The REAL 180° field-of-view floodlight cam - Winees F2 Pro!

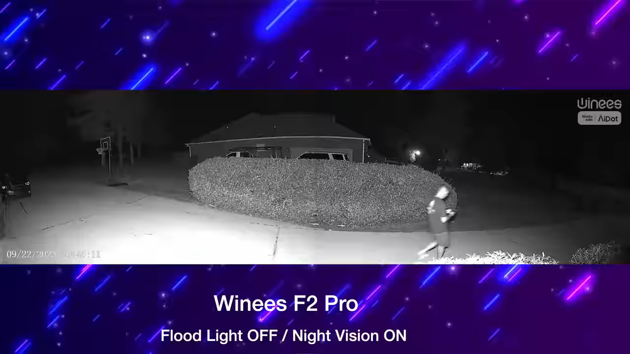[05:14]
Either way you're going to be able to see great detail even in the dark.